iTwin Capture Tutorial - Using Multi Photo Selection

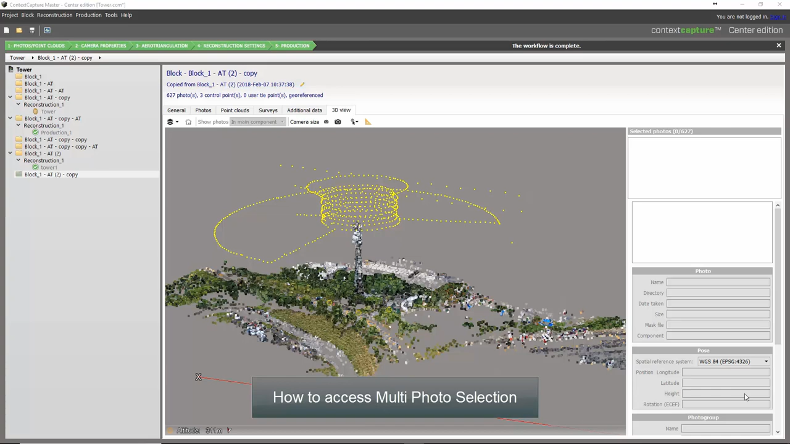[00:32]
in context capture and context capture center by selecting your block and the corresponding 3d view the user now has access to
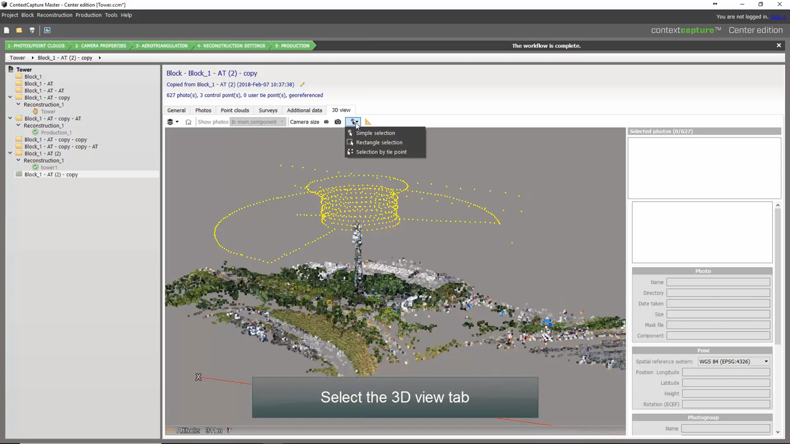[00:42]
these selection commands which include simple selection rectangle selection and select by tie point we'll begin with simple
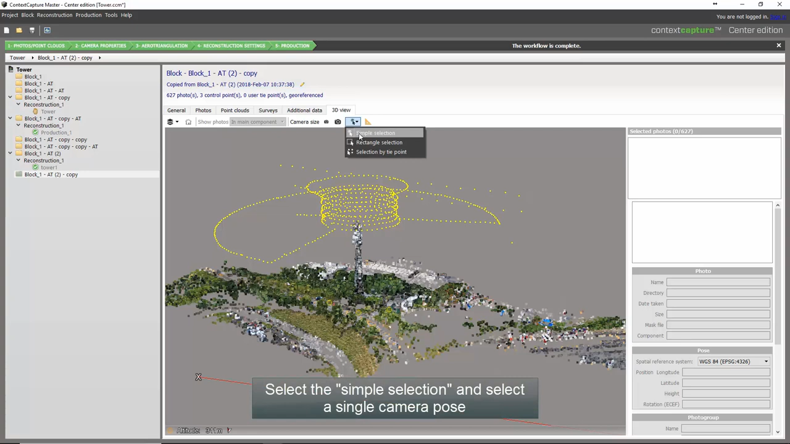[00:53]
selection simple selection allows the user to identify a pose of a camera and identify the corresponding image related
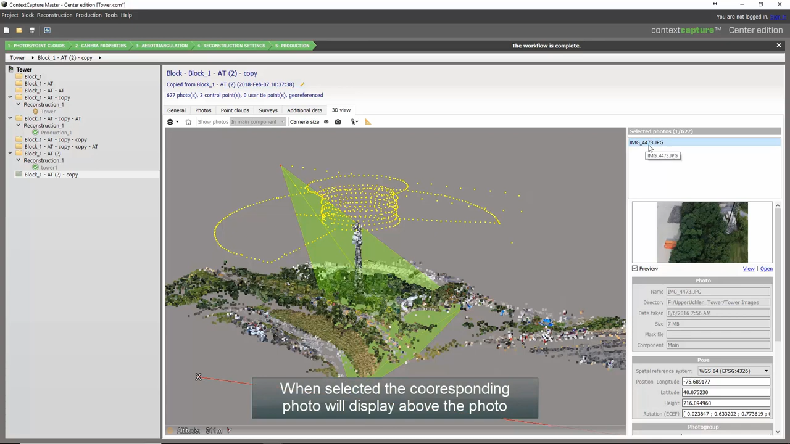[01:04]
to that pose this image can then be deleted if needed optionally the user could use the rectangle selection